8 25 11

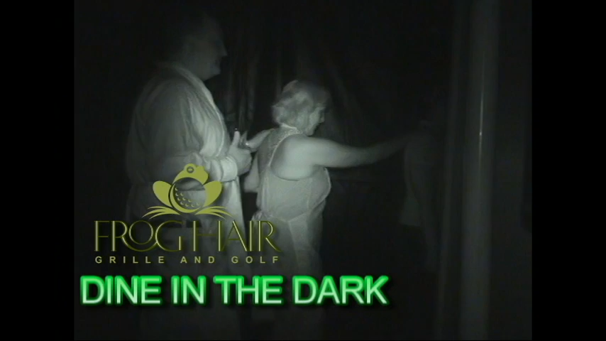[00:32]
We're kind of making a U-turn here, okay? We are going to pass a threshold to the floor, and I'll let you know when we get to it. We're making a little right here. And you're going to come upon the threshold in the floor. You'll feel for it in a second. Yeah. What do you got here?
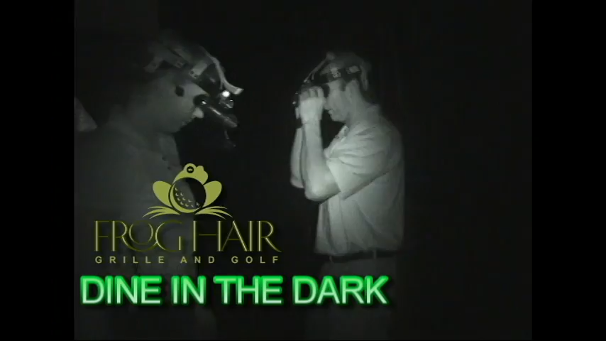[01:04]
I have table 7. Five times? Six people is table 8. All right. Well, 1-5, 1-6, so 7.
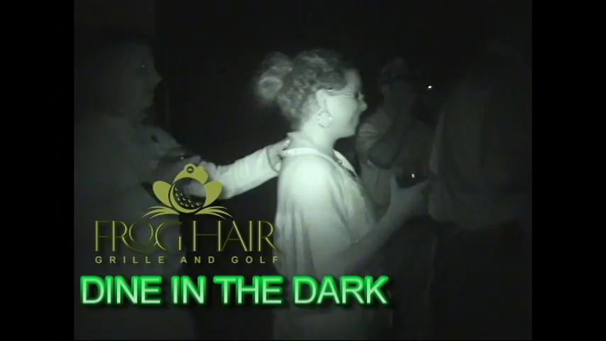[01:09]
You guys, you're going to come to a little divot in the floor.
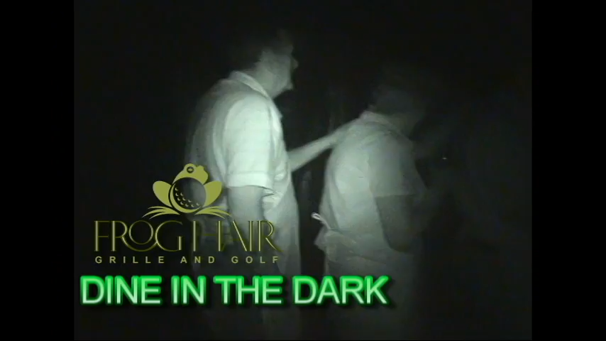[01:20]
All right. Now we're going to change. There we go. What kind of bomb?
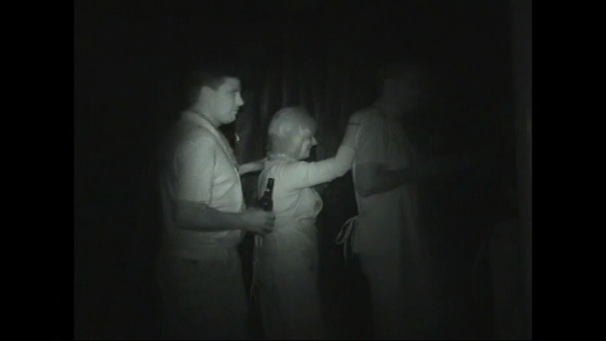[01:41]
Half a bomb. There's a pretty dark in here, right? There's a door frame right here. Yeah. Bob, can you turn to the right? Table 5. All right, you guys.
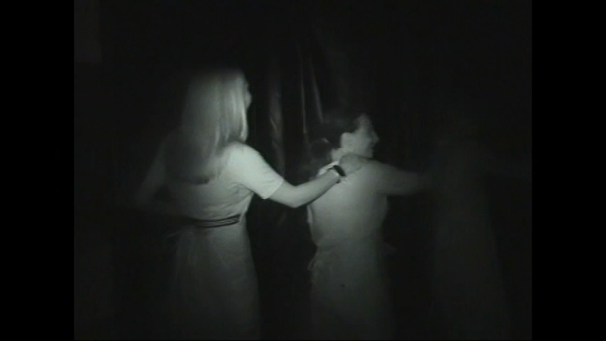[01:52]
We're going to come to a little divot in the floor, so be careful. Not a good day to wear my Jimmy shoes.